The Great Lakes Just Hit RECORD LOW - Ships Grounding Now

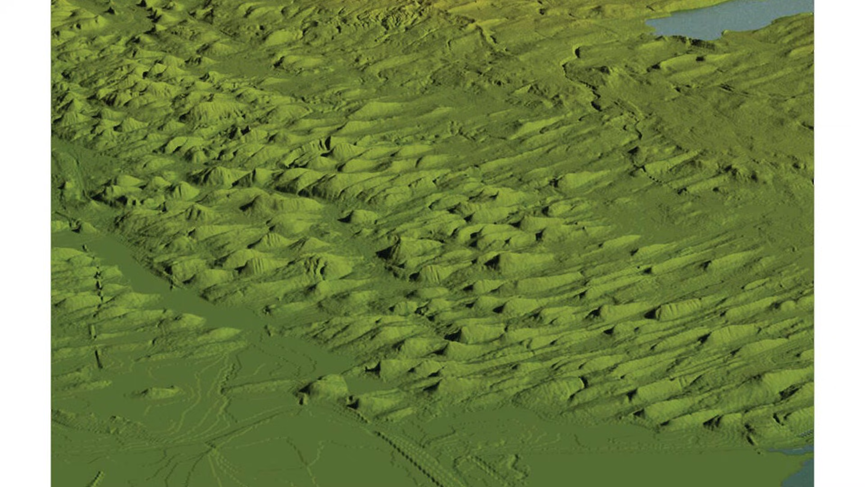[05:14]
with Drumlins and Roche-Moutanese dotting the landscape where the ice once surged most forcefully.